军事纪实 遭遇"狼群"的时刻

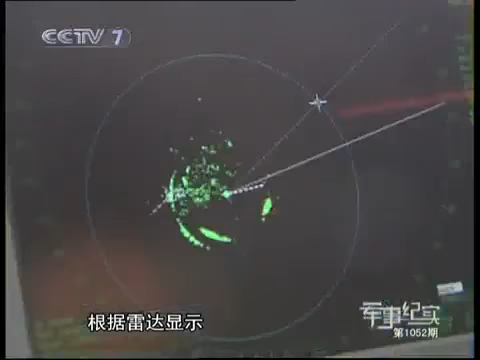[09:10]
根据雷达显示大批可疑船只正处在距编队前方五六海里的位置上虽然他们此时并没有任何动作